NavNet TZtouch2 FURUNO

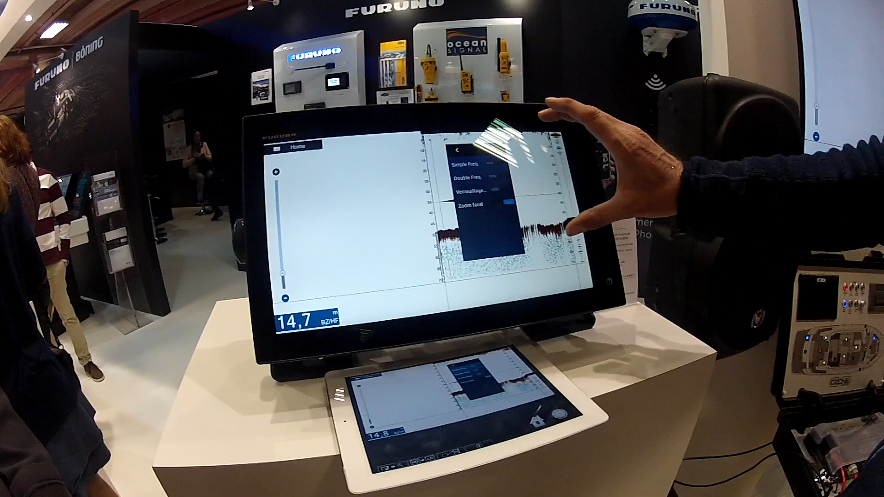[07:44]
Donc là tu vas avoir ta colonne d'eau et ici tu sélectionneras juste les 5 mètres au-dessus, 10 mètres au-dessus.
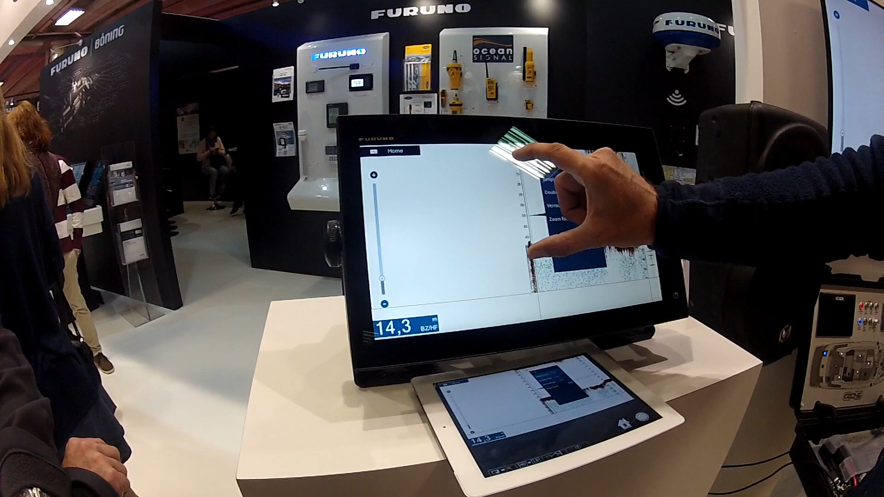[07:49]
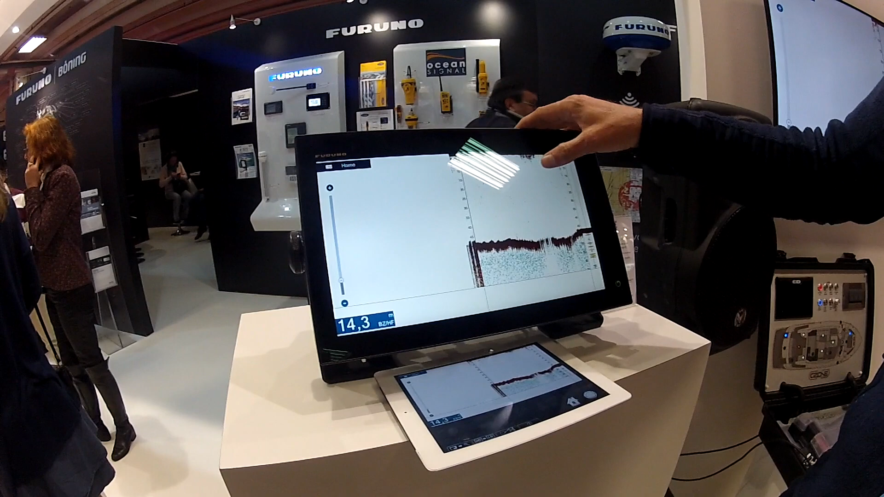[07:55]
Okay. Et là c'est très très simple d'utilisation.
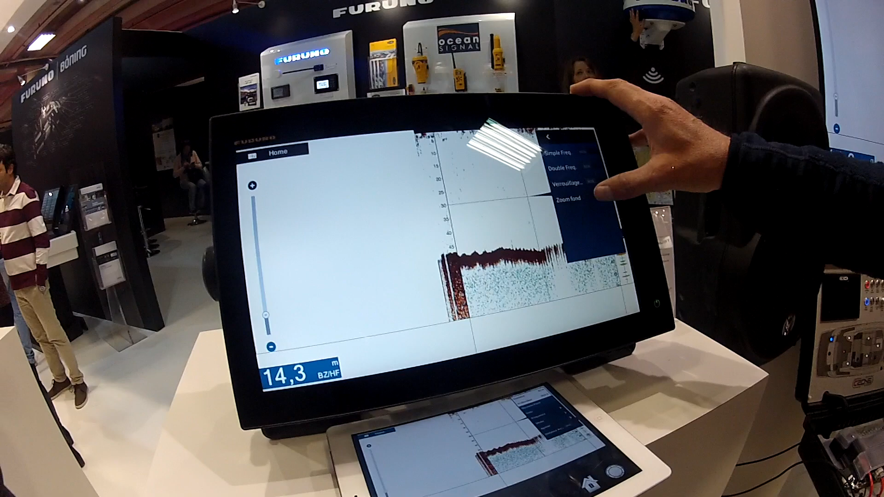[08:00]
On screen: depth 14.3 m
Il suffit juste de zoom fond, verrouillage fond. Il suffit juste de cliquer dessus quoi.
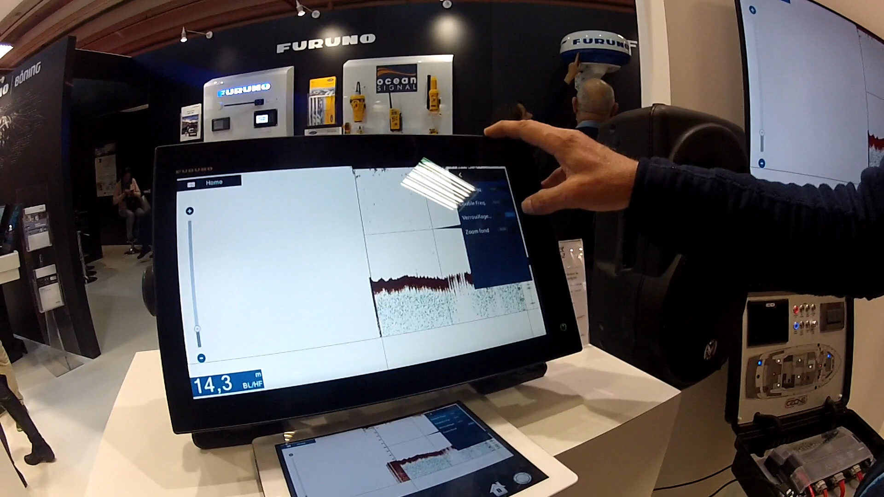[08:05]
Là on est dans des petites profondeurs, donc le zoom fond n'est pas